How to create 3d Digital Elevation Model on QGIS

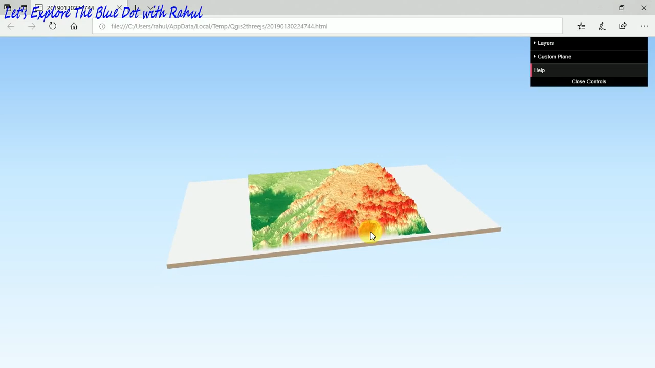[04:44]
That is basically a flat terrain. You can see that, that is the flat terrain. Now, that in again.